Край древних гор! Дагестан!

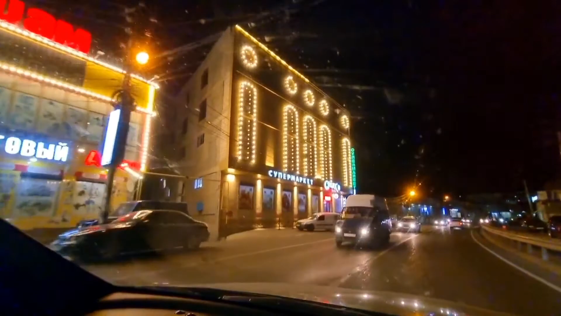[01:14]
сейчас проезжаем ночную махачкалу а вот и море мы приехали заселились в отель в дергенте вот кстати и территория отеля